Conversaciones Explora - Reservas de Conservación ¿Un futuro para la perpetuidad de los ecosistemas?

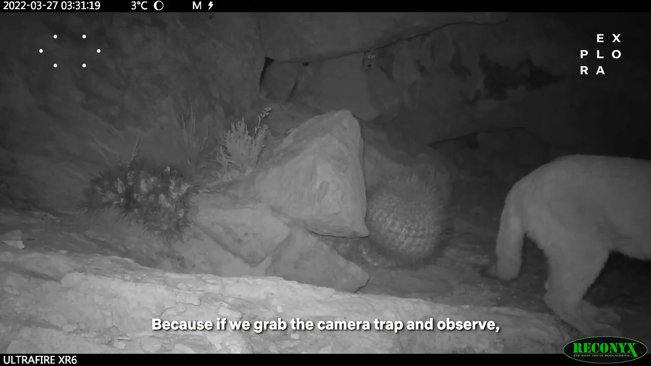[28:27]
Porque si agarramos la trampa cámara y observamos, siempre va a haber gato andino, colo-colo, zorro y puma moviéndose. Te hicimos caso.